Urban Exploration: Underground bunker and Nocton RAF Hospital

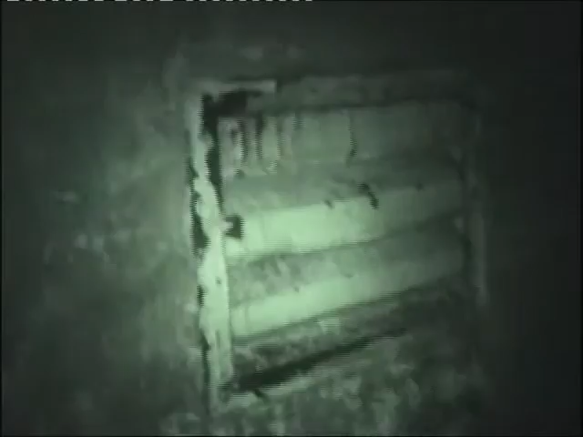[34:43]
We'll find it in a minute, don't worry. Okay, all right.
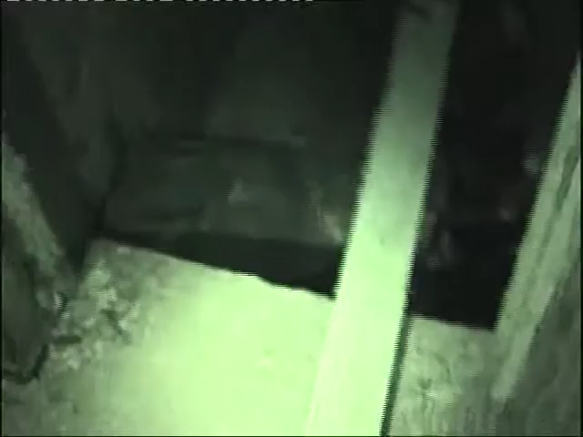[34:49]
I made that bridge. Back in the day? Yeah, about a year ago. Oh, wow.
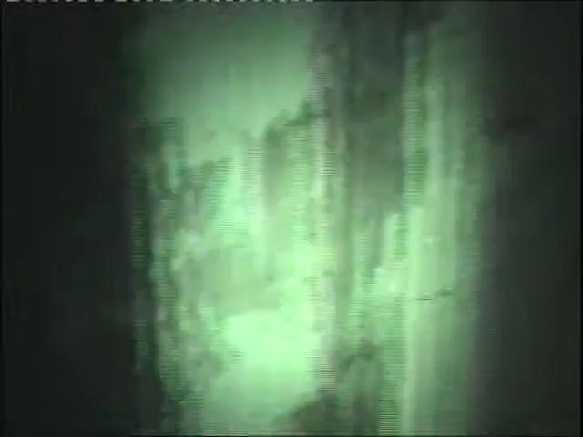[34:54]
I can't believe that's still there. I'm sorry, Kaz. Yeah. Everything's in the way. It's in your pump room. With these climbing holes. Like a random window or something that's been burnt out? No. I've been up there a few times. I'll show you an easier way, but you know. Yeah, I'm not that nice.
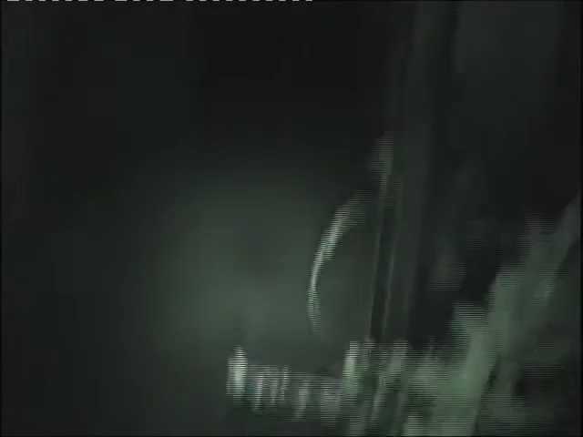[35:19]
Oh my Christ, the morgue. Is this the morgue? This is the morgue.
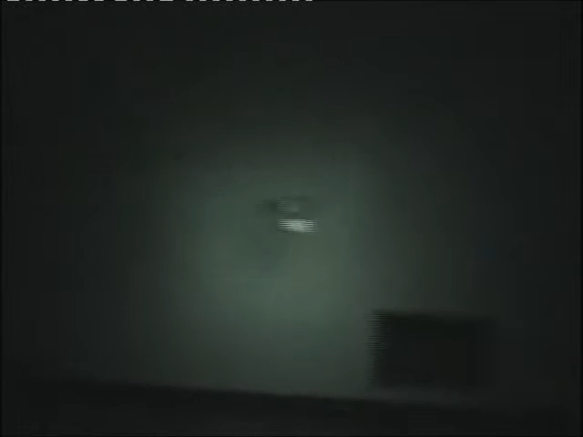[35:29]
Hello, morgue. This is it. Can we have a cigarette? There's a full start action again.
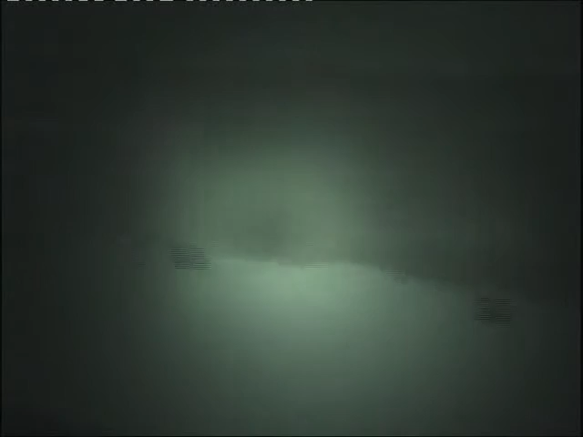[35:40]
Yep, I'm just gonna do some. Face lines. Yep, it's just some filming and stuff. This is the morgue. This is the morgue.
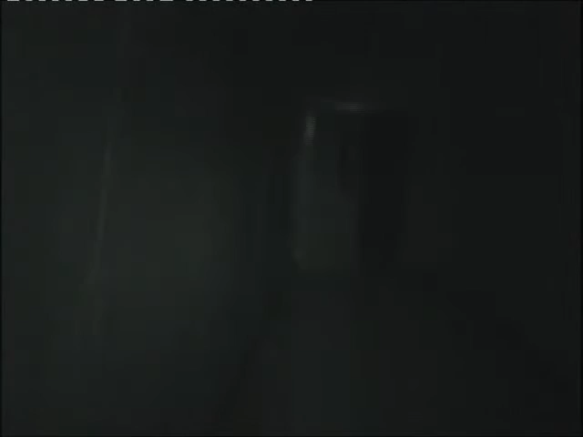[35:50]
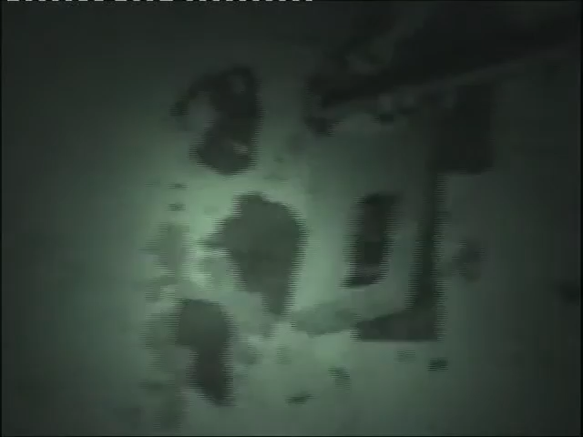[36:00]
Doesn't look much like a morgue, but... And it should still be linked up to the house. Yeah, it's the corridors here.
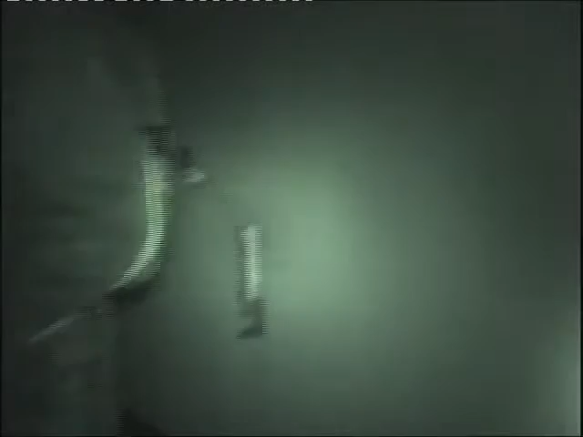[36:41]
Oh yeah, the rose thing. There's like a random rose.